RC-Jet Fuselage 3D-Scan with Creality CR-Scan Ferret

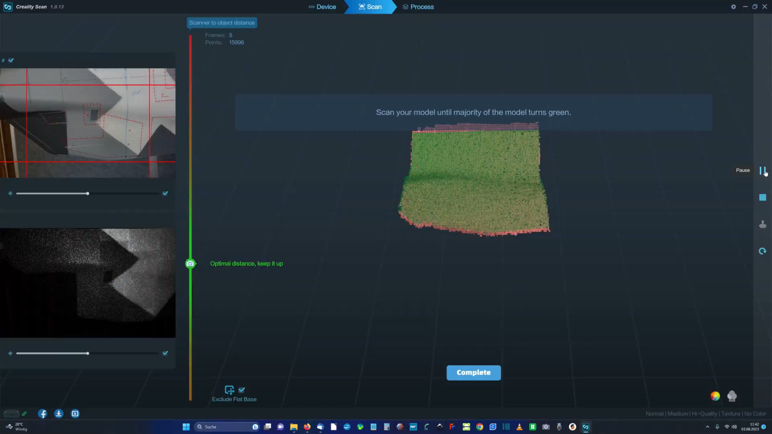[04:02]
And this is my very first try scanning this bigger fuselage.
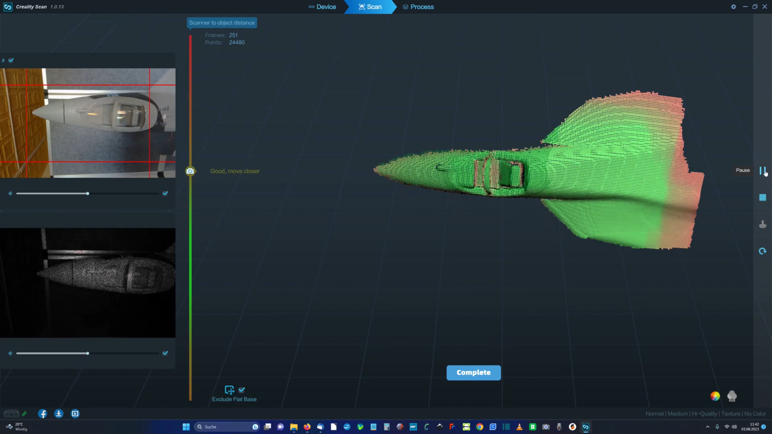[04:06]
We can see it in time lapse. Six times faster than the original time.
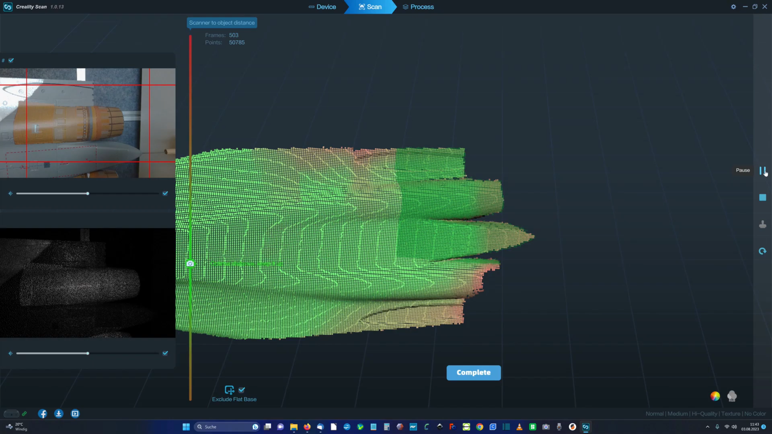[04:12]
And this works much better from the first moment than scanning this very little plane.
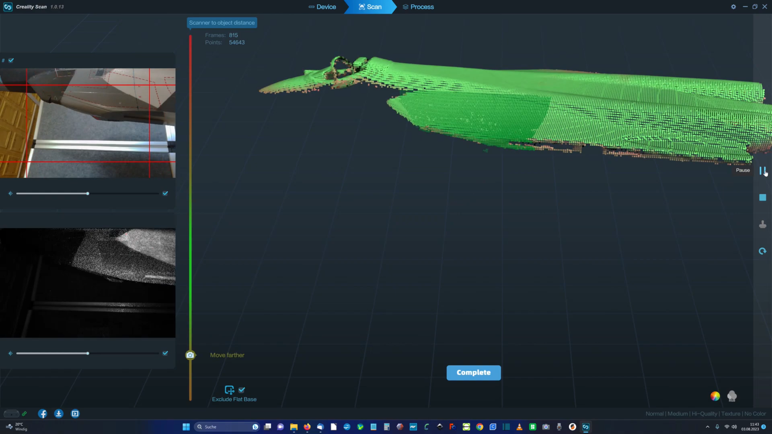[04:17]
Because the scanner doesn't lose the object that often and also the surface comes out much more realistic.
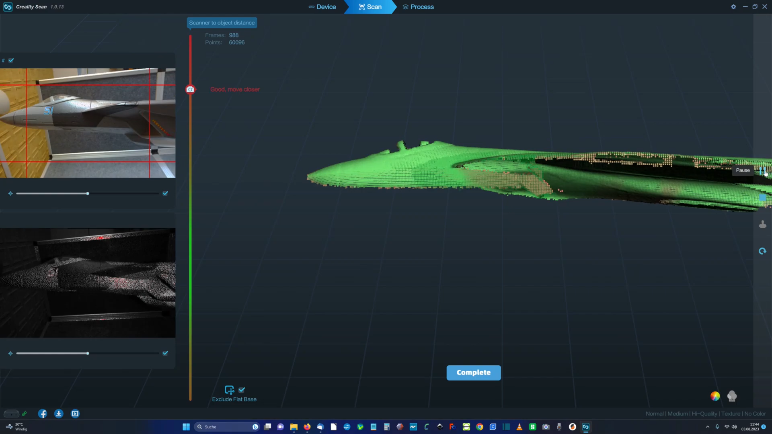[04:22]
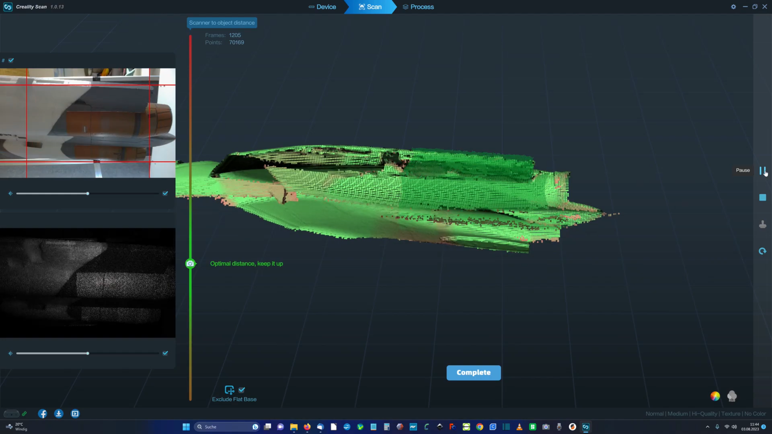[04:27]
There were some problems on the canopy cause this is transparent. But I want to check what happens to scan the inside cockpit.
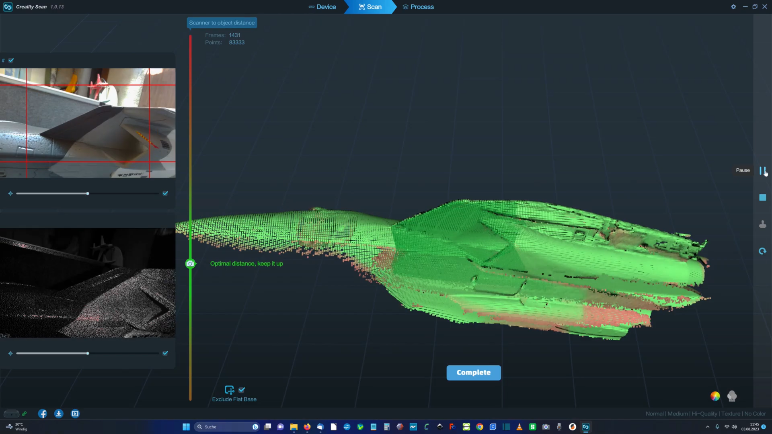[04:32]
And this really works nice. And with this first try I'm quite happy. But after I was almost finished there happened a problem.
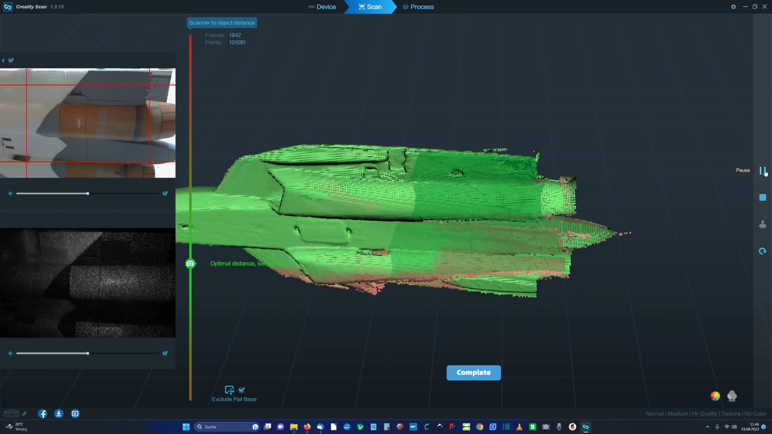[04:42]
The scanner loses its tracking and made something strange out of the object.
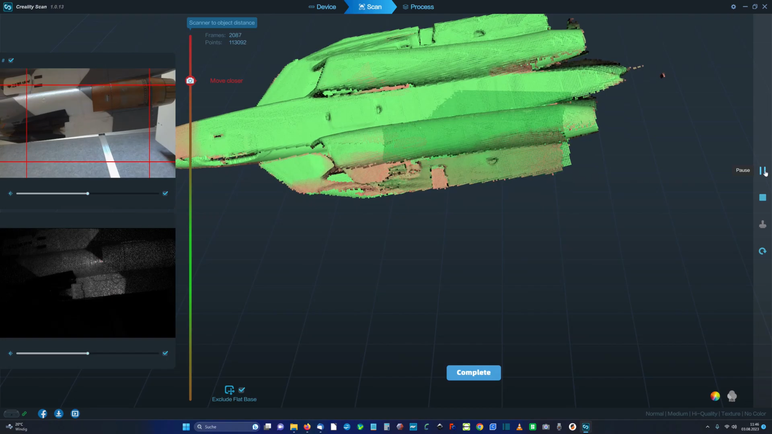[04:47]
So I stopped the scan and did a first review.
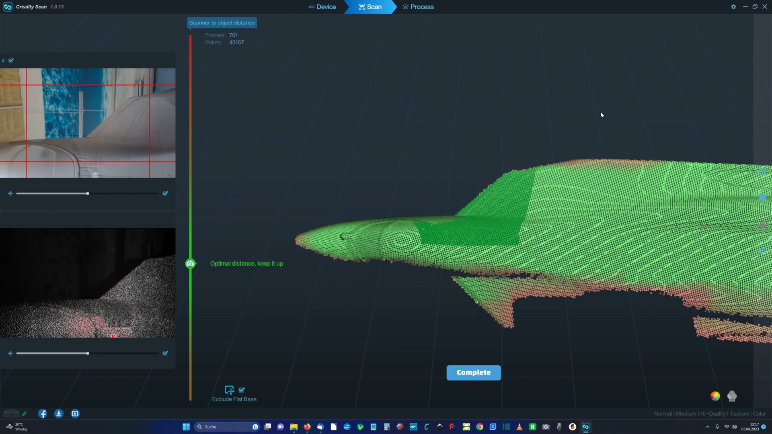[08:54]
yourself and keep the right distance.
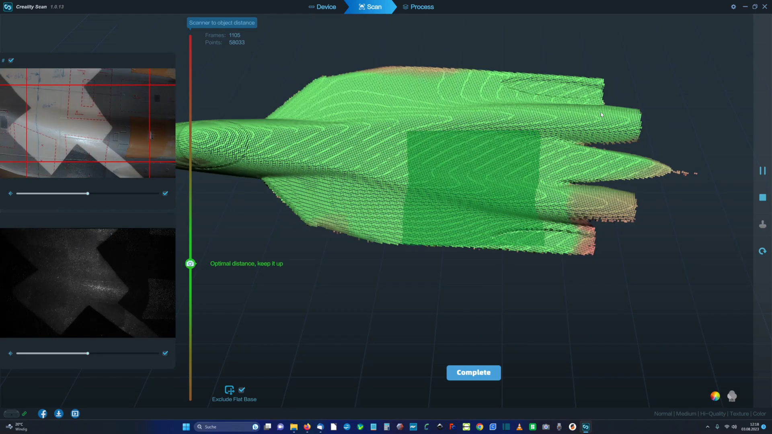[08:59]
And also keep the object in the red lined middle field.
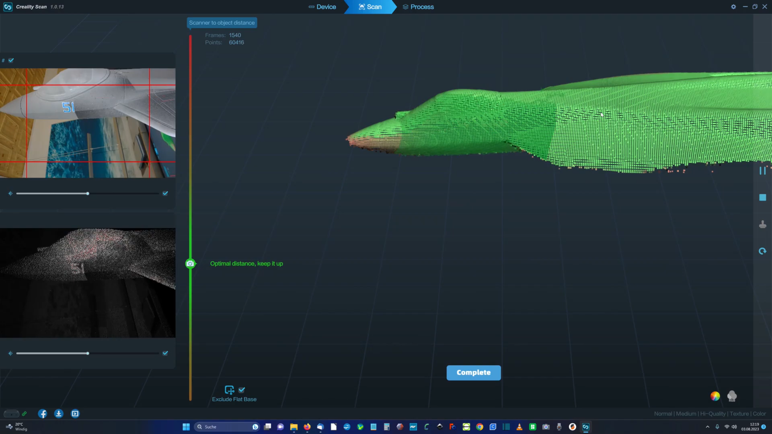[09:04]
But nevertheless scanning is something where you need patience.
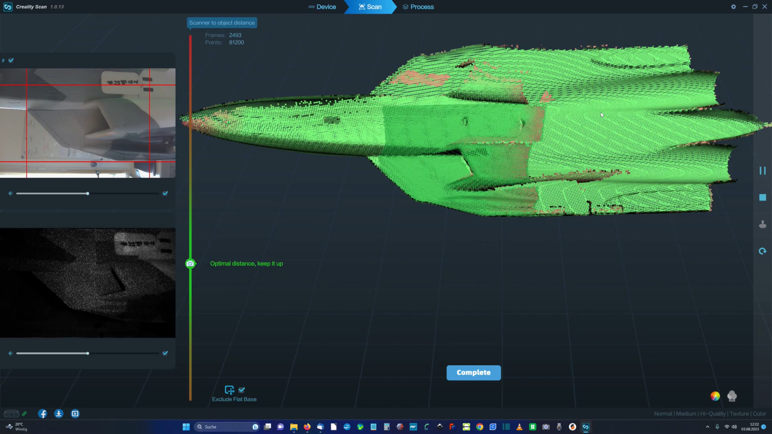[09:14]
And you need a plan where to start. How to go down.
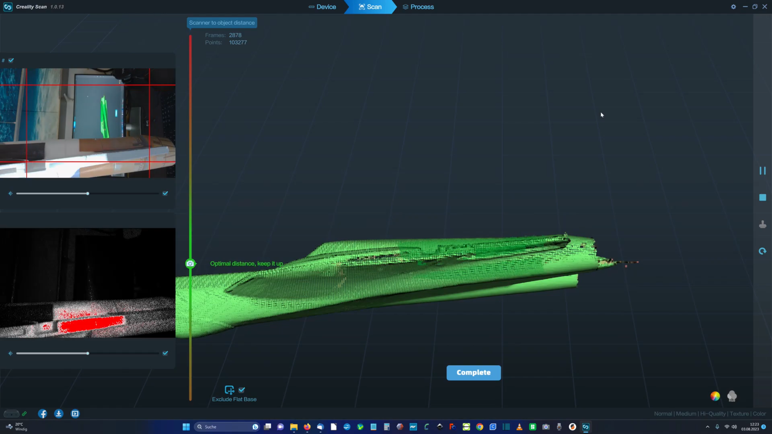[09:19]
This scanner spray helps a lot. That the object doesn't get lost.
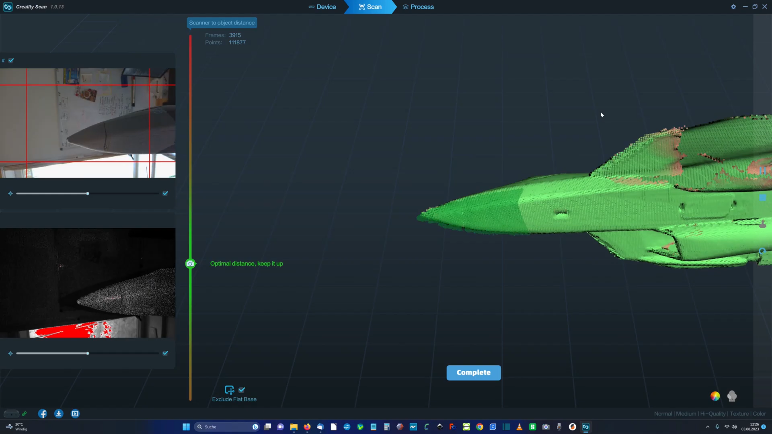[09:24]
And I figured out that it is easier for the scanner when you have flat surfaces in front of it.
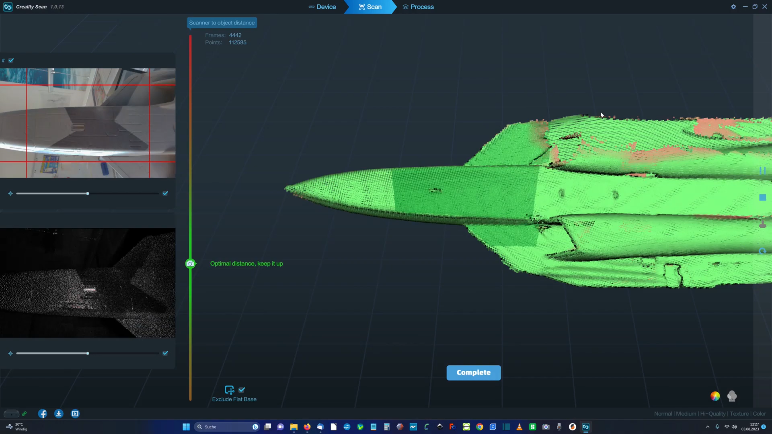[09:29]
Much much easier than like the top.
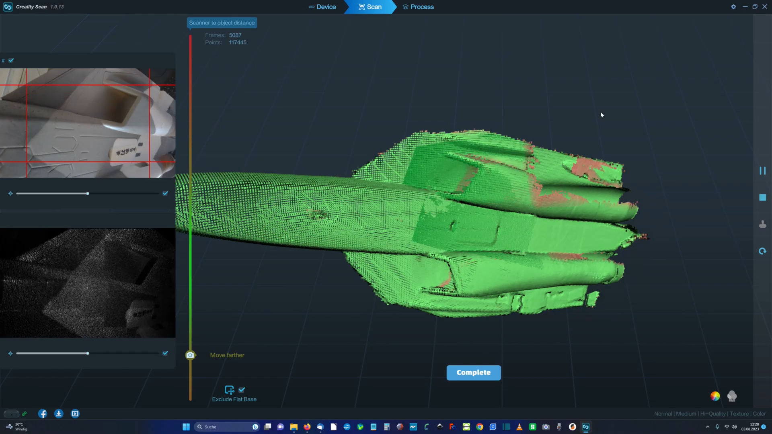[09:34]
The top nose. It gets easily lost.
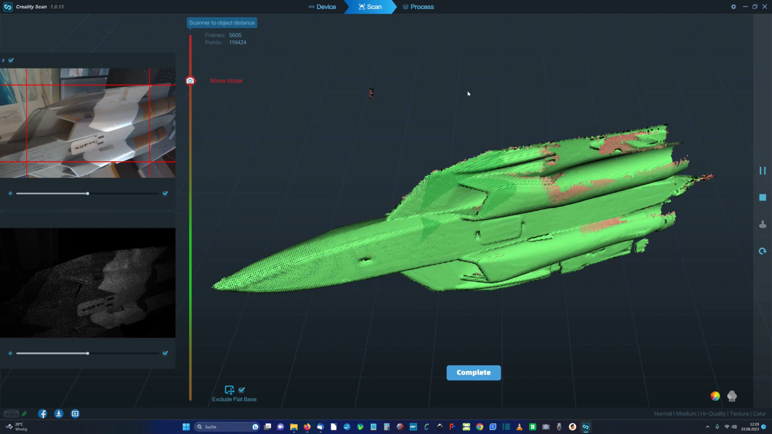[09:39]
So then I jumped back to the back of the fuselage. And also the scanner gets the tracking back.
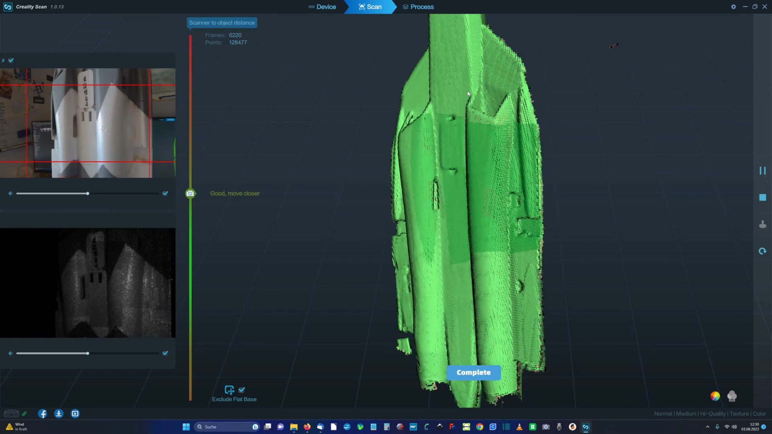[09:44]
And so I figured out more and more a system how to use it.
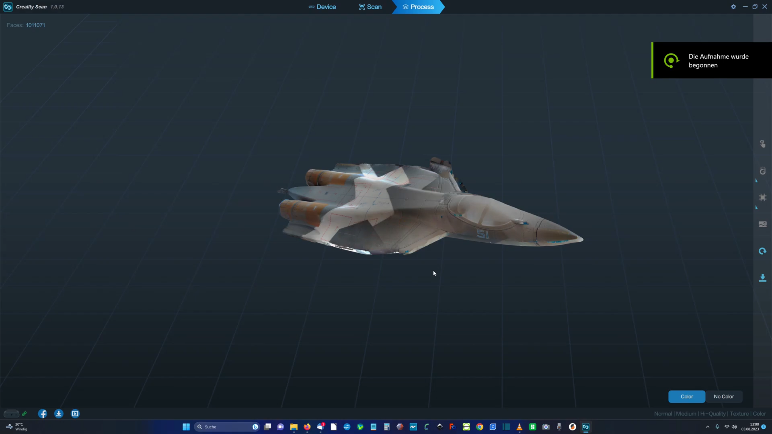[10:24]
First in the color view. We see this is absolutely awesome. Quality is much better. You can see the full model in 3D.